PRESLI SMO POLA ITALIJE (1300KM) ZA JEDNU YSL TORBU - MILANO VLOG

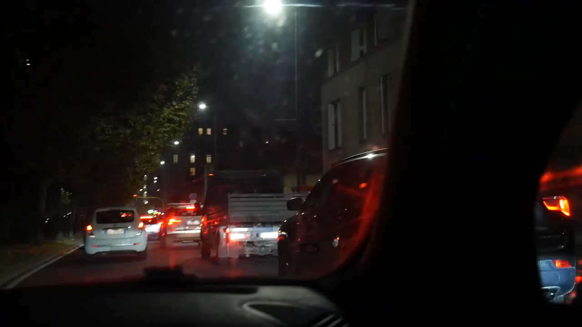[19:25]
Stuck in the traffic. Ludnica od prometa, ne znam kako bi se ja snašla, apsolutno.
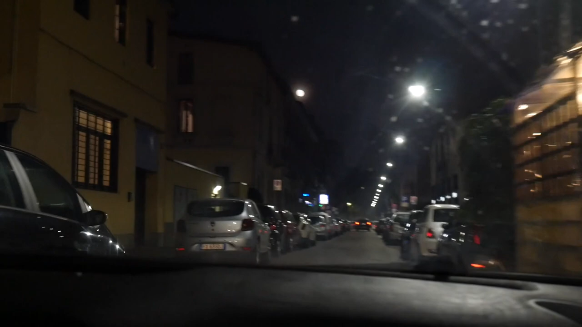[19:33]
Jedan kreće, jedan trubi, jedan ide, pješak se gura, auti se guraju. Ne znaš, ko pije, ko plaće, tako da... Ja danas pijem i plaćam. Dobro, ja isto. Ne pijem, plaćam. Dobro. Outfit of the day!